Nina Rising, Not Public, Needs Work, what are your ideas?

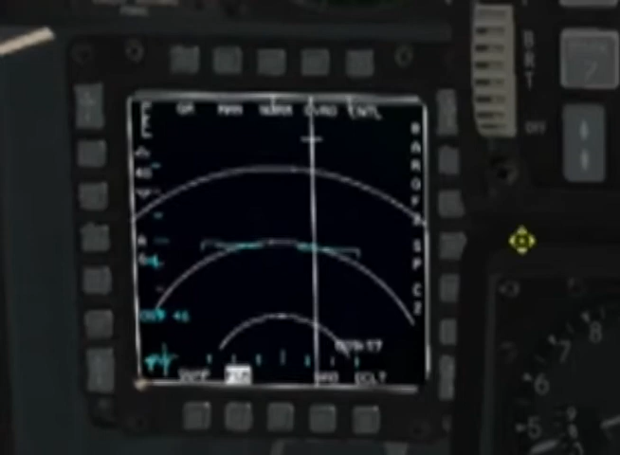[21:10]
that is 80 miles each side of the aircraft, the New Zealand Air Force increases their search grid by 240 miles, or 120 miles on each side of the aircraft.
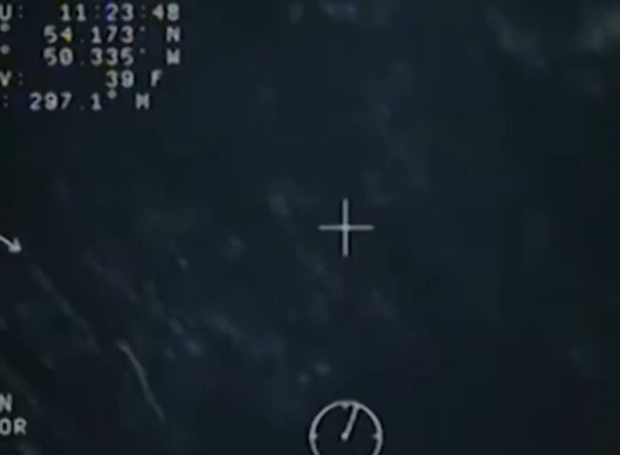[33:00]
Altitude. Okay. Ready. Everything remains the same. Altitude. He's got survivors, so we'll keep it with a basket.
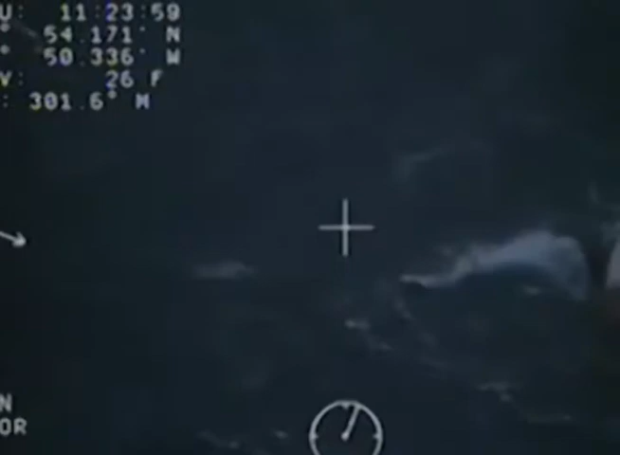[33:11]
Brief is complete. Roger, rescue check was complete. Ready for one basket recovery of survivor.
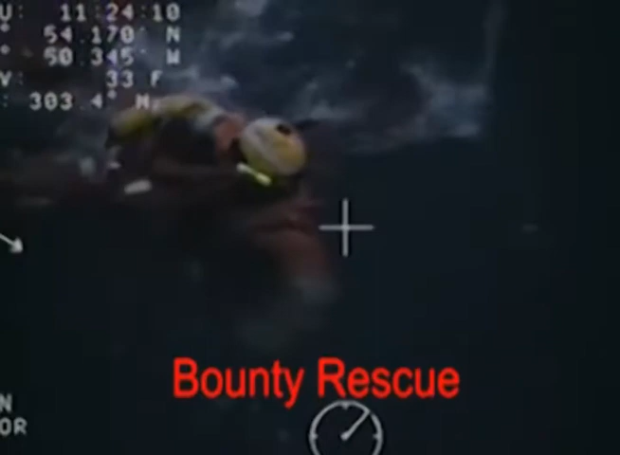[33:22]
The Bounty sank in Hurricane Sandy. 14 of the 16 crew members aboard her survived.
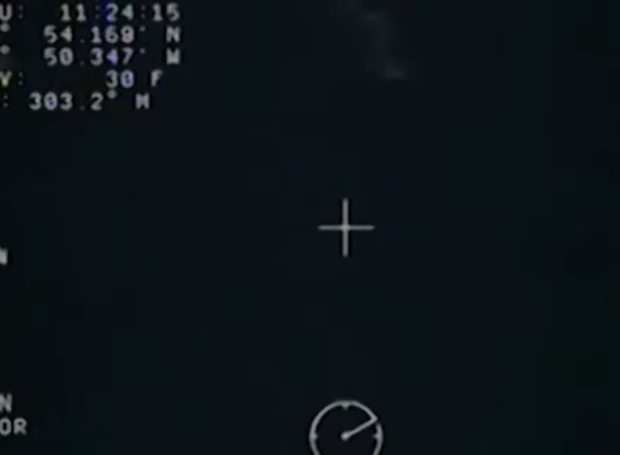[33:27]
The U.S. Coast Guard sent rescue crew after a radio mayday.